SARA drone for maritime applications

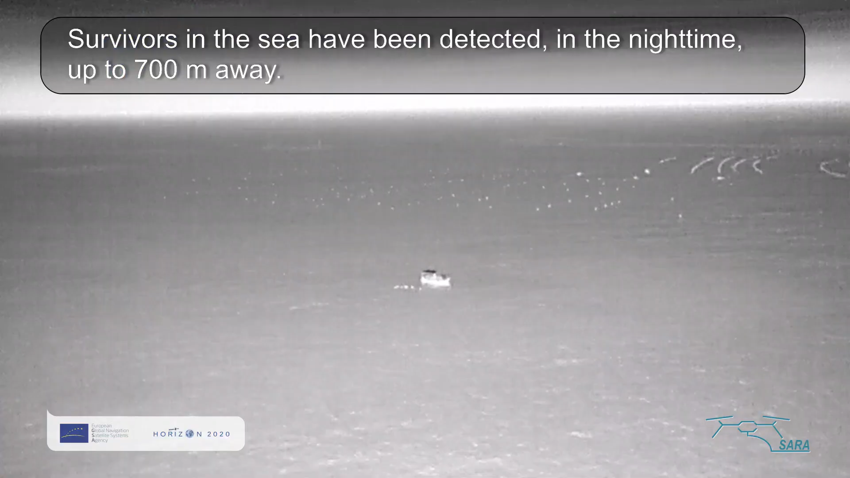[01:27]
Survivors in the sea have been detected in the night time up to 700 meters away.